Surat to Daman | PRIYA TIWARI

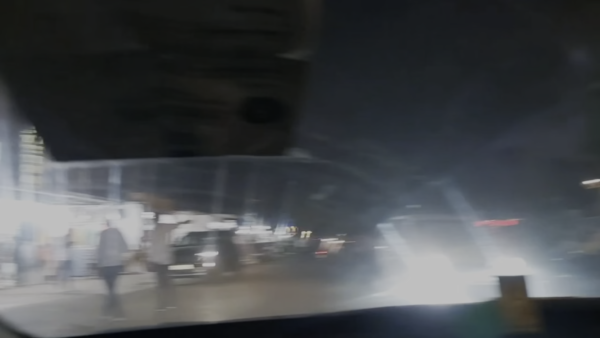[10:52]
बहुत बड़े बड़े रेस्टोरेंट्स हैं और काफ़ी सारे शॉपिंग मॉल्स भी हैं,
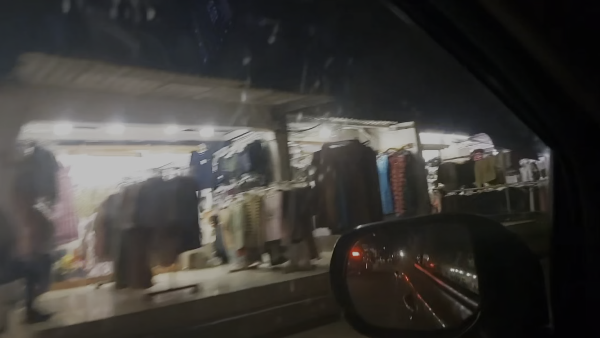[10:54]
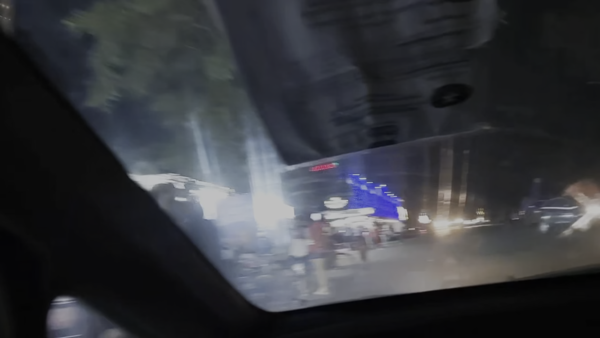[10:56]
मॉल्स ने एक्चुअली लड़कियों के लिए शॉपिंग एरियाज हैं काफ़ी सारे,
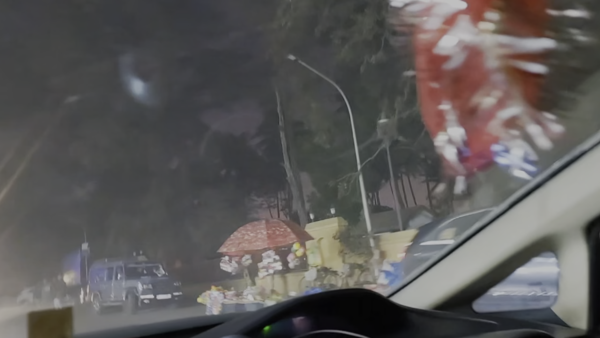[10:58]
जहाँ पे लड़कियों की काफ़ी सारी छोटी छोटी चीज़ें मिलती हैं,